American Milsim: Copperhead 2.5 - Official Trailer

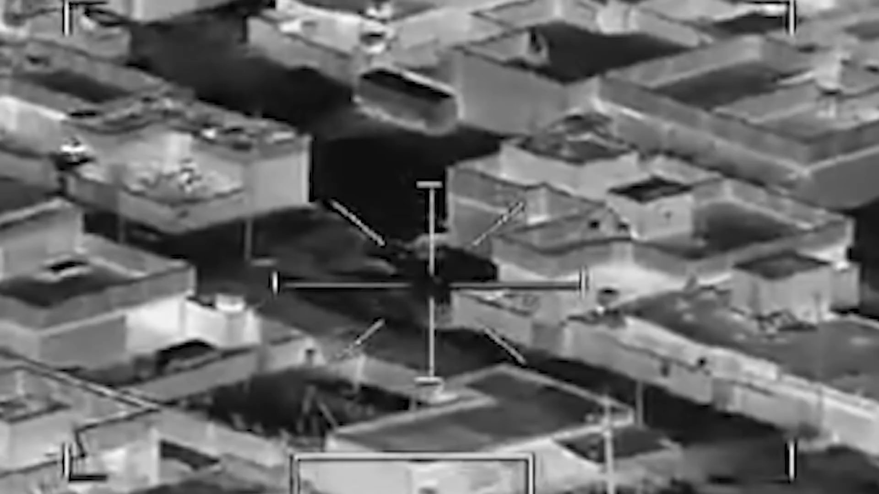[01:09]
I can't I can't I'm the building is Clear to engage, smoke him.